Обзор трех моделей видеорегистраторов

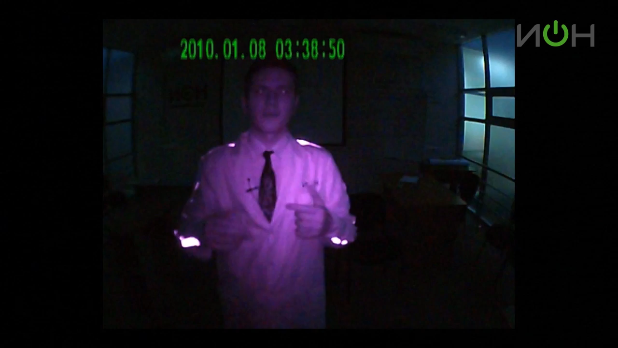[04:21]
Благодаря инфракрасным лампам камера способна снимать изображение из тех объектов, которые попадают в ее поле зрения. Собственно, сейчас она снимает меня. Правда, выглядит это жутковато, но тем не менее можно все различить. Сейчас тест на дальнозоркость этого видеорегистратора. Сейчас плавно я буду отходить назад, и сами увидите, на каком расстоянии он уже перестанет различать этот номер.